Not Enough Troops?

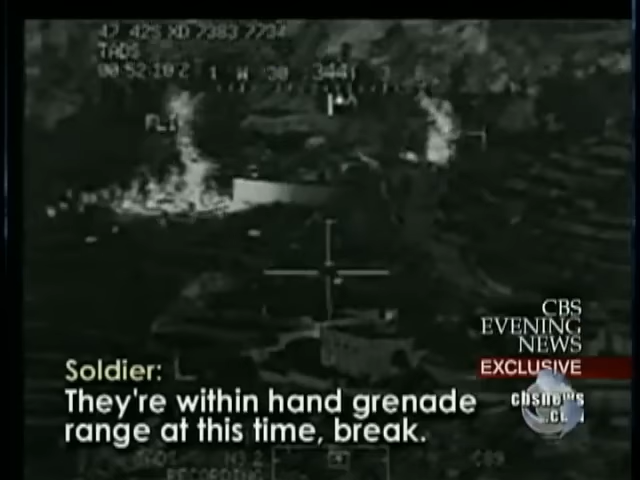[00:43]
They're within hand grenade range at this time. Break.
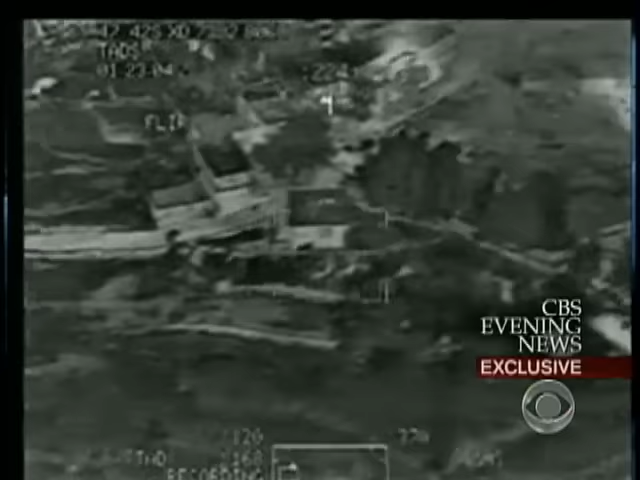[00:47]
This is the scene Apache helicopter pilots recorded on gun camera tapes obtained by CBS News.
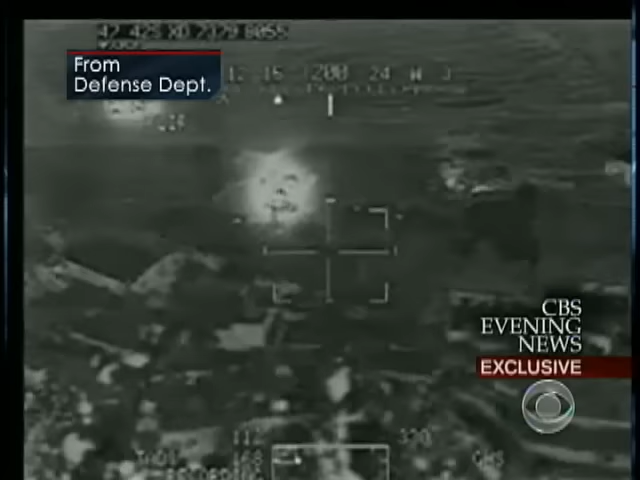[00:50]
A furious firefight, buildings in flames,
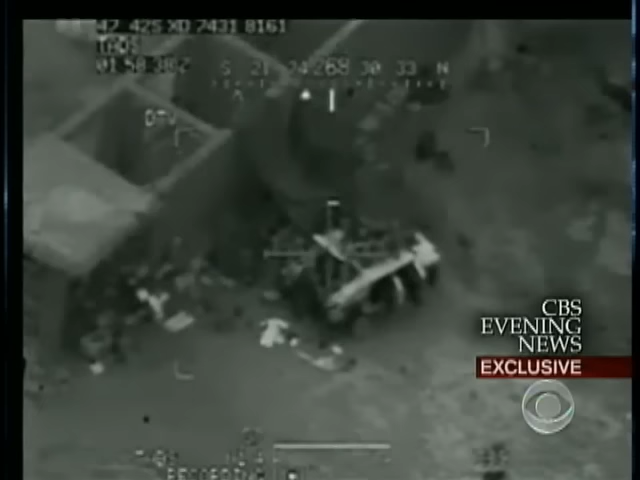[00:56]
and the only officer still alive on the ground calling for help. Be advised, we're in a bad situation.
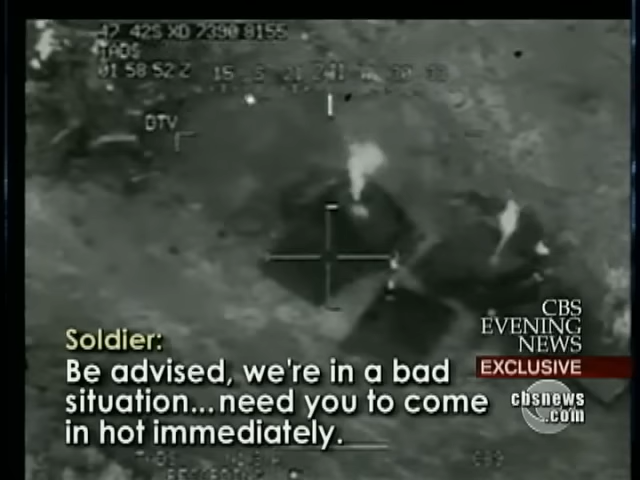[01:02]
Need you to come in hot immediately.
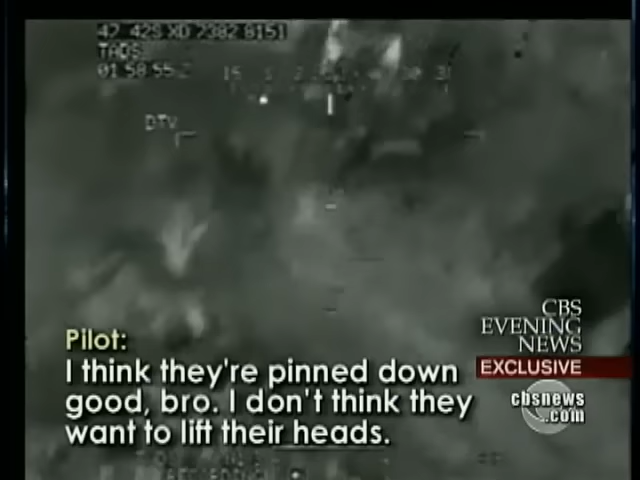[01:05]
I think they're pinned down good, bro. I don't think they want to lift their heads. The enemy is so close, the Apaches will have to lay down their cannon fire within 10 meters of the American position.
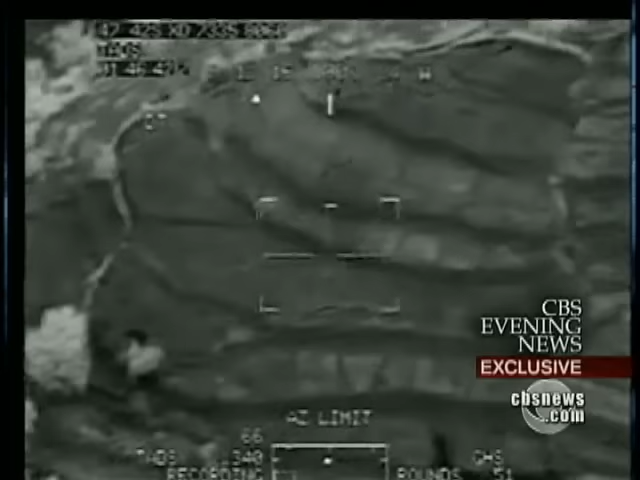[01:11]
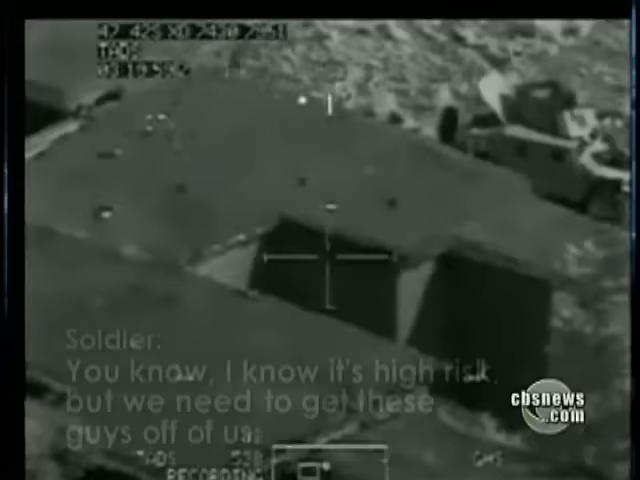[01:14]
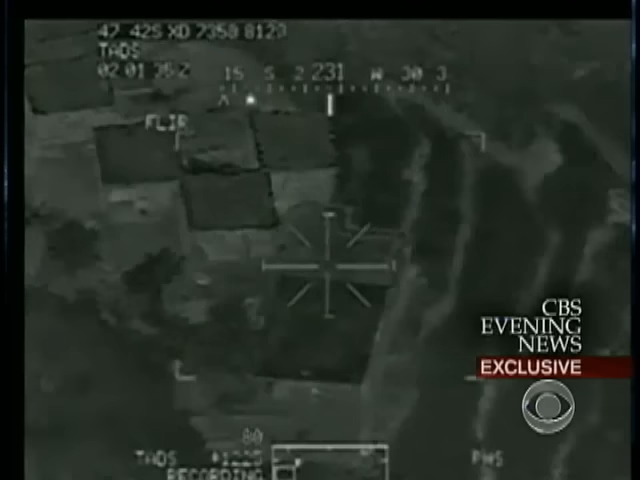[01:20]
More Taliban are shooting down on them from those buildings.
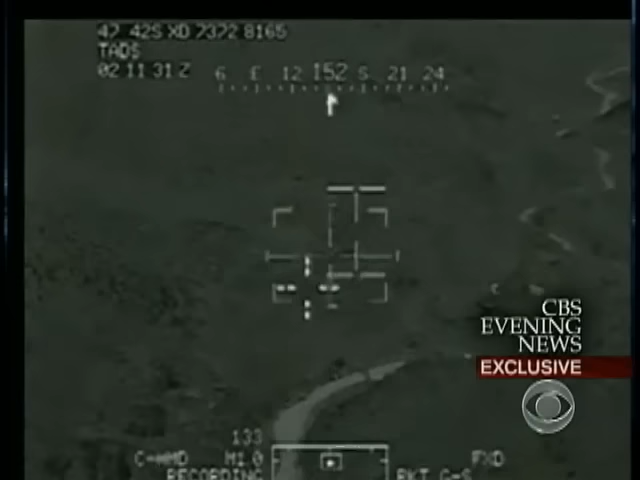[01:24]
The Apaches make run after devastating run. Hey, I'm in town with a missile.
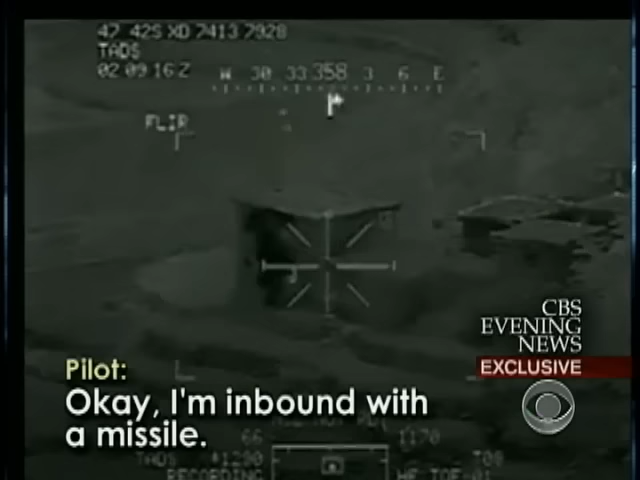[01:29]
There you go. That's how you do it. That's how you do it.
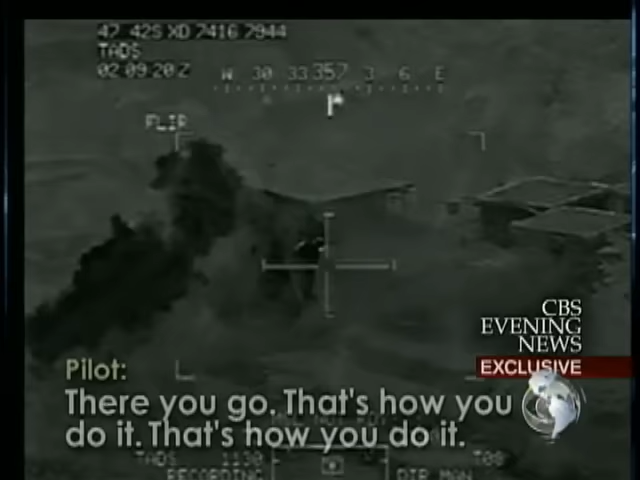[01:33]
They also come in firing their cannons, but the Taliban keep shooting back.
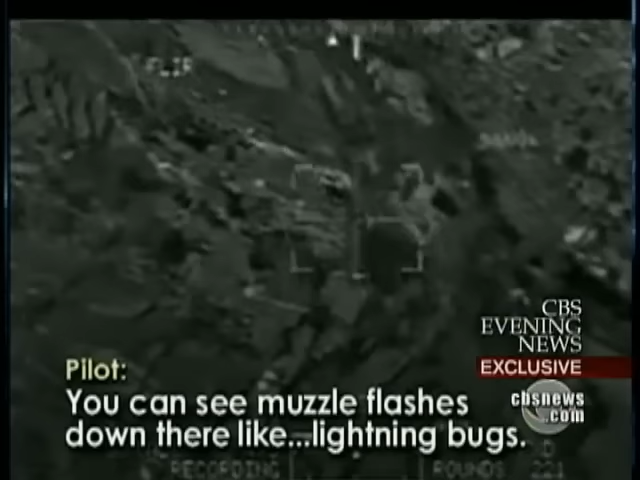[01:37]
You can see mother flashes down here like lightning bugs. Yeah, roger.
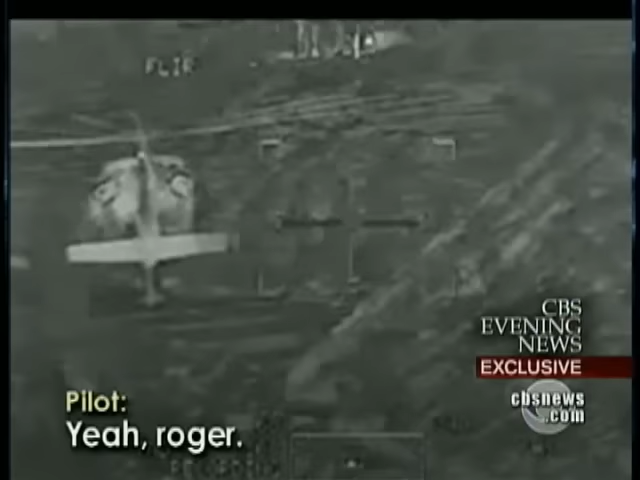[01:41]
A desperately needed medevac helicopter tries to get in through the maelstrom, but instantly becomes a target.
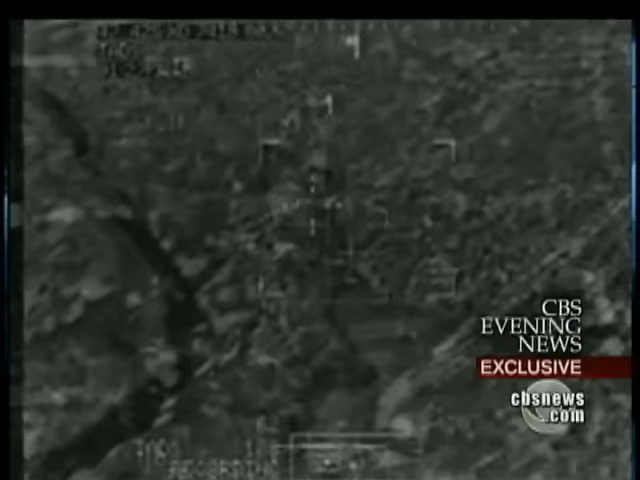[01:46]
We're taking fire. We just got hit in the lower belly, just to the north side of the aircraft.
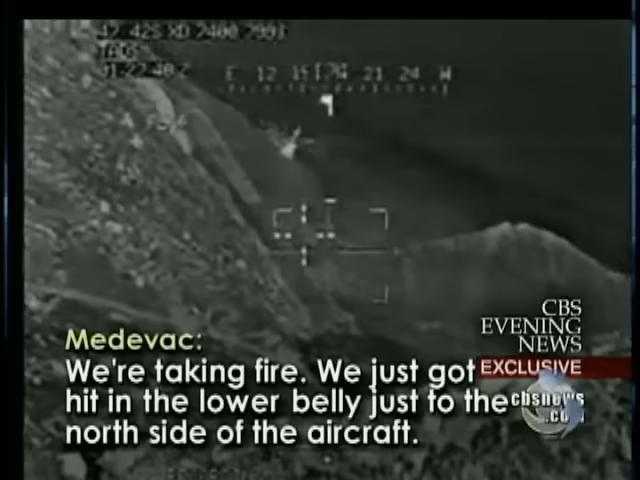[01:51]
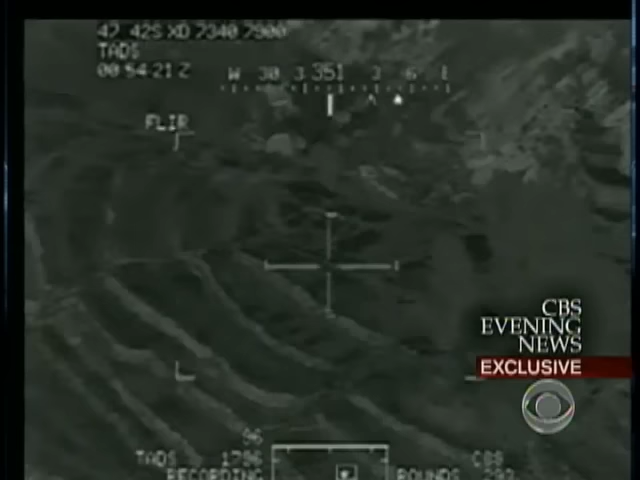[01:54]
The Apaches clear away a landing zone for the medevac. We got several casualties that we still need to move.
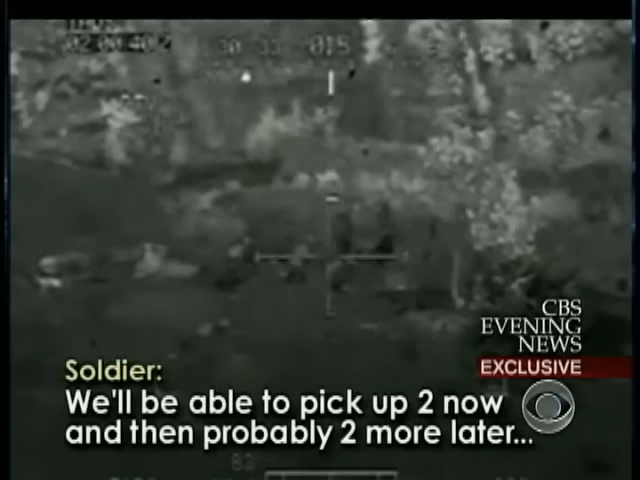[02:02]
We'll be able to pick up two now and then probably two more later over.
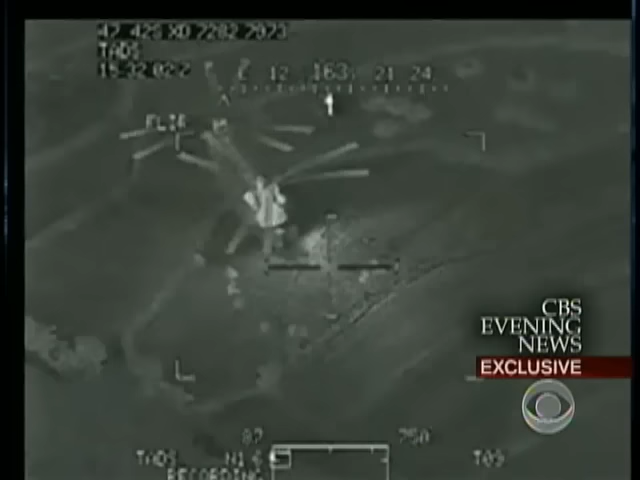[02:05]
Finally, reinforcements arrive and the tide of battle turns. The battle took place a year ago in a valley east of here that is now controlled by the Taliban.